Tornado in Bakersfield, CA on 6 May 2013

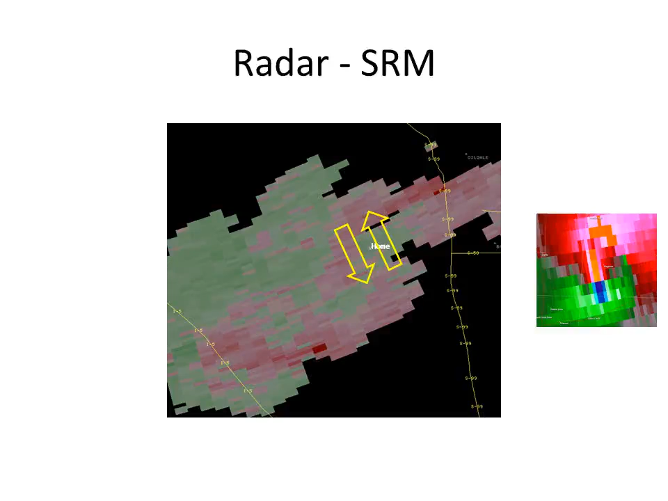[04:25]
Again very weak rotation there's about five miles moving away from the radar and five miles moving towards the radar so that's about 10 miles per hour total of rotation. Very weak. So what about near ground influence?